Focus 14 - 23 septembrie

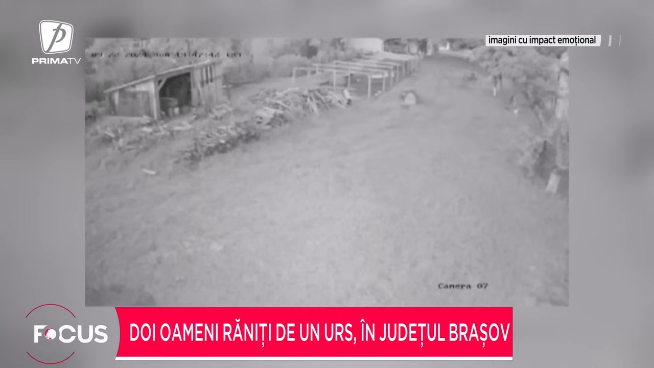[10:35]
fata a început să țipe moment în care ursul i-a dat drumul și a fugit Ambele victime au fost transportate de urgență la spital Fata de 14 ani,